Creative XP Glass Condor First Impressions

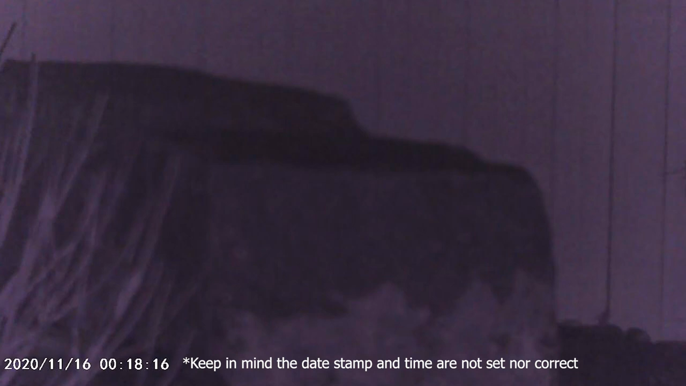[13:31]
Well, let's see. I'm trying to get everything in focus. Listen, in that infrared mode right now, it is just a little dark. But I'm going to bounce between my infrared modes. So here, hitting the infrared button. Infrared one, two, three, four, five.
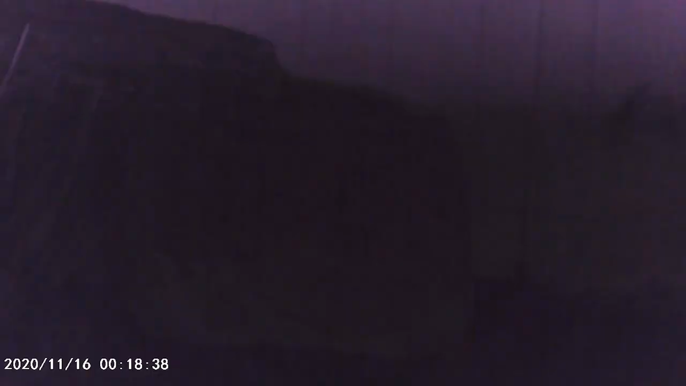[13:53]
Infrared mode one, two, three, four, five, six, seven, eight, nine.
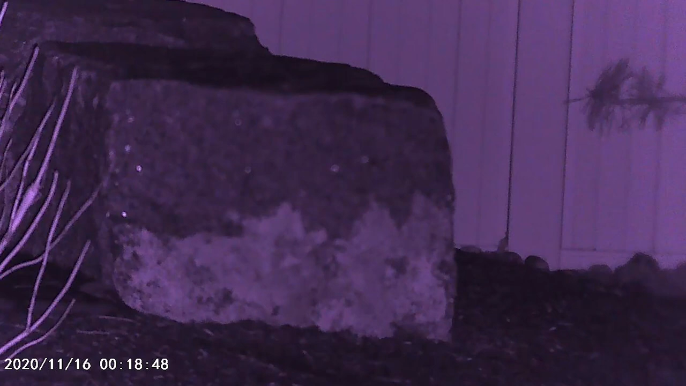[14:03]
It goes all the way up to nine. And then just fine-tuning this zoom here. And you can see when I accidentally block the infrared with my thumb, the fine-tune on that focus real nice.
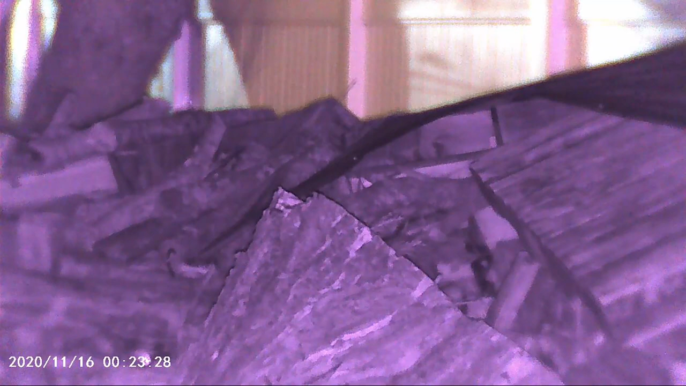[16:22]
And just finally, as I walk over, you can see the monocular is looking at my wood pile. And here, sliding into frame.